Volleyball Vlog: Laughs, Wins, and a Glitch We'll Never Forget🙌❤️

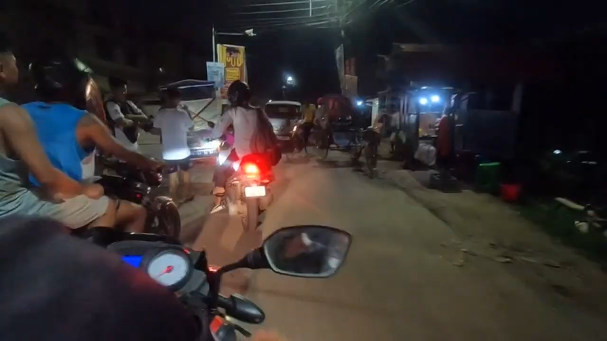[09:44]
यहाँ पे जाम हो गया, क्या है बलंग सा, ए देवन भेजल हुआ, देवन भेजल हुआ, यूवन भेजल हुआ, देवन भेजल हुआ।
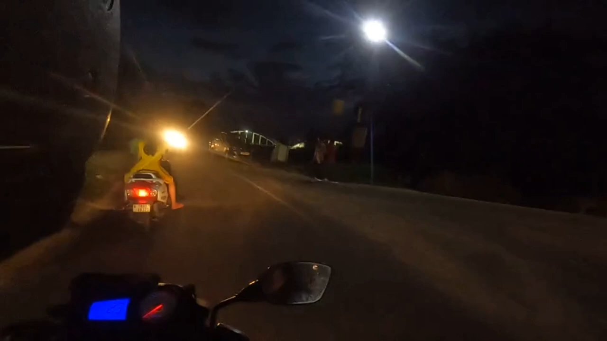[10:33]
जाम नहीं हुआ यहाँ पे, ये तो हमेशा शाम 6 बजे में हमेशा जाम रहता है, जाम ही जाम है यहाँ पे।
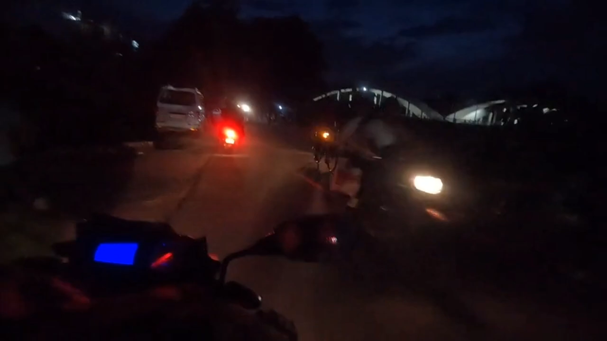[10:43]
आज क्या हो गया नहीं पता, और आज संडे है ना, ऑफिस वगैरह बंद है इसलिए हो गया, आज जाम नहीं हुआ। कल देखना, कल मैं आप लोग को दिखाऊंगा, कल तो जाम ही जाम होगा।